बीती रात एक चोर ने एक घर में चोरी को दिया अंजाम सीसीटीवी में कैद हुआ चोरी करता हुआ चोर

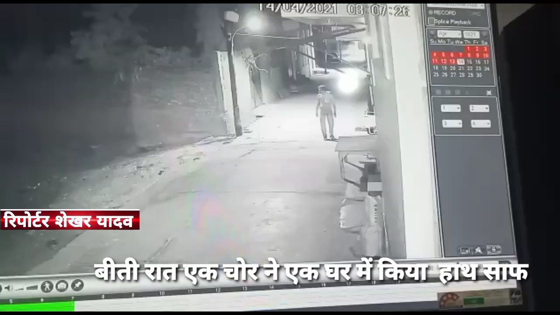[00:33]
कैज बता देख धाना पुलिस ने किया मौकब आए ना फिरुजबाद की धाना उत्तर शेत्र किशन नगर कोटला रोड निवासी अमरनाथ पुत्र जालिन सिंग ने इसके
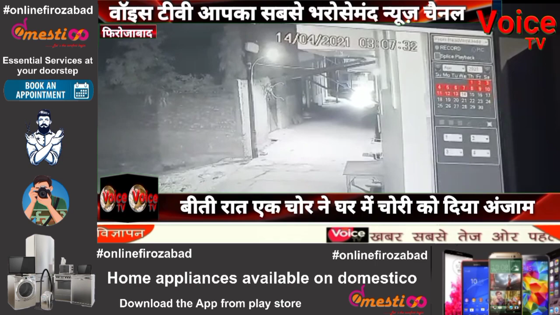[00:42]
मकान से बीती देर राथ आए एक चोर ने बड़े बक्से से छोटा पक्से चोरी कर लिया और उसमें रखने करीब 7-800 रुपए के आपुशन और 90,000 रुपए
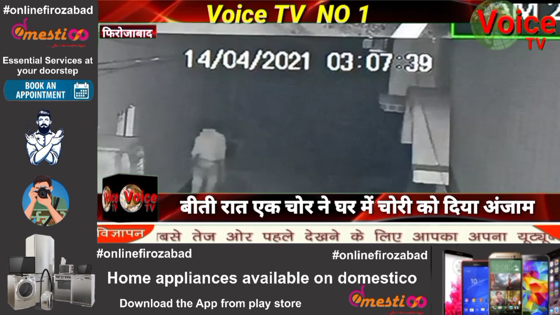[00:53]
नगर देकर चोर फराद के गए इसकी जानकारी आज सटके परिजिनों को हुई यह सारी जानकारी पीड़े तमरनाथ ने मीडिया को ती साथी बताया कि वहाँ अपनी
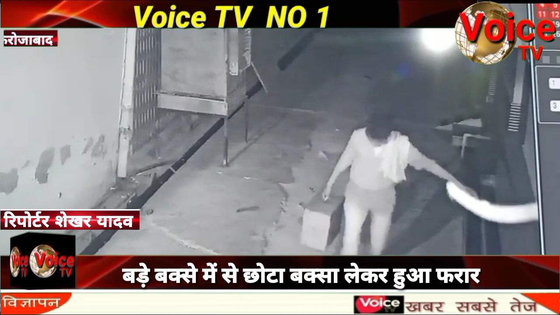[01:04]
भैसों को देखने गया था फिर जब घर आया तो पत्नी बेहोश थी बेटे को बताया तब पता चला साथी बताया कि बेटी शादी के बाद कुछ दिन पहले आई थी उसके भी आभूशन रखे हुए थे वही सूशना पर पहुँचे पुलिस ने आसपास के सिज़ी टीवी खंगा ले उसमें एक चोड सिज़ी टीवी